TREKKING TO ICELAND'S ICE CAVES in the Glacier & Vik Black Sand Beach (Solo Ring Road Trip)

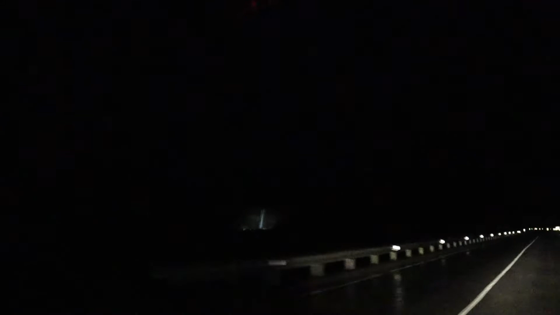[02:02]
I don't know if this comes out on camera, but there's a waterfall that's like lit up over there. That's not where I'm going though, but that's weird. So I'm walking up to it. I decided to stop because I'm going to have time to kill it the next place until it gets light anyway.